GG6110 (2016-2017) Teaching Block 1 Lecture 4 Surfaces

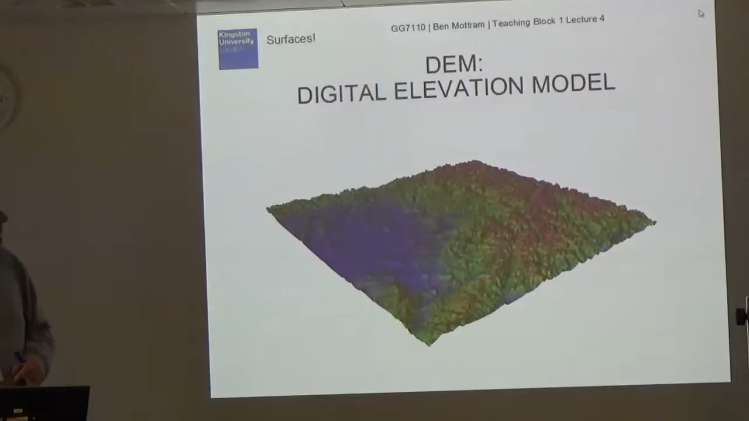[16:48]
And then you get sort of DEMs. So DEMs work in a similar way, or DEMs. They work in a similar way to this idea of like the wireframe model I was talking about in computer game systems. So you'll see, I'm sure you've used DEMs already, but there it's taken from a raster format. So effectively it's a raster picture that was taken in LiDAR or whatever. And then we've already assigned different values to each of the points in the grid.
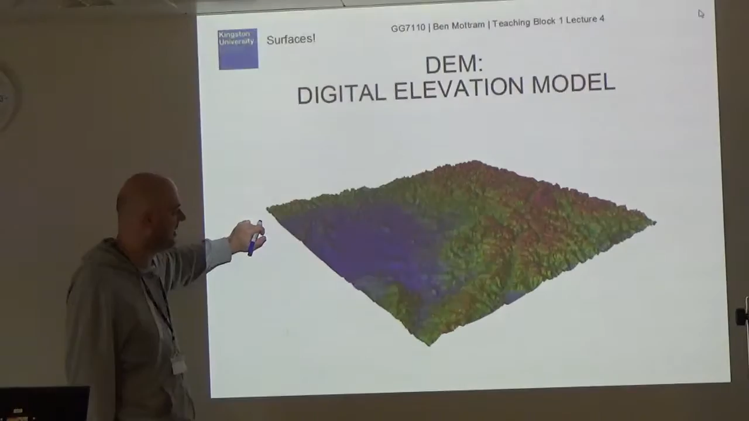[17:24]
And then all the DEM does, it applies the linear triangulation on top of that. But because it's a grid, because it's an equal grid with equal squares in there, everything in there is going to be an equilateral triangle. So that means it's going to be like super, super optimized. So people like the USGS in the States or whoever, they use these models extensively to give us, to create DEM models out of it.
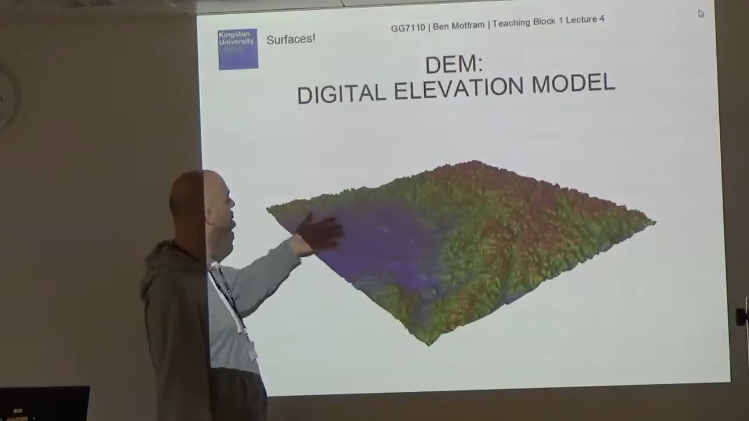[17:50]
They've got a very specific file type that they use. And the methods they use to collect the data, so they can get a raster, you create a grid out of that, and voila.
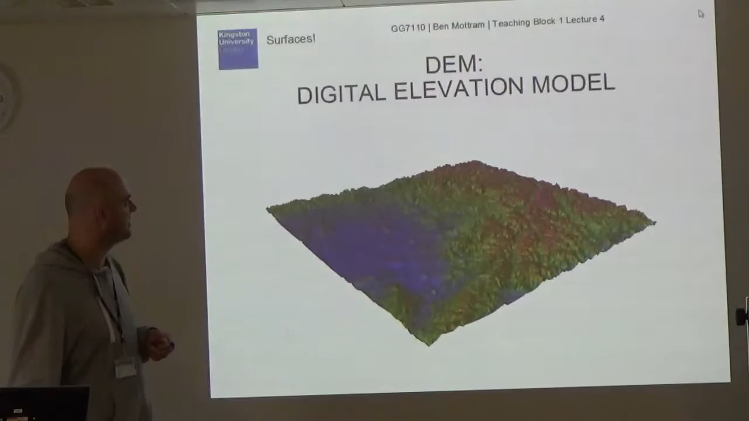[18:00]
You get something beautiful like that. So there you go, that's how it works. Right, so if we move on to raster surfaces. So the first one we're going to look at is, raster surfaces.
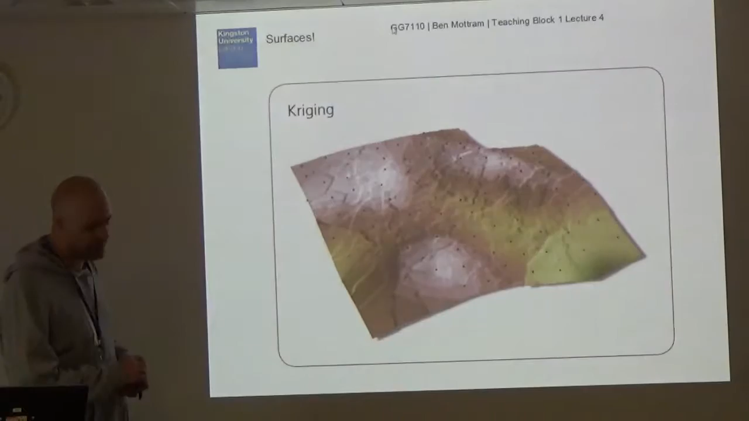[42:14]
And as you can see with creaking, we've put a lot of nuisance on the map. It creates like this terrorist effect, as you can see throughout there.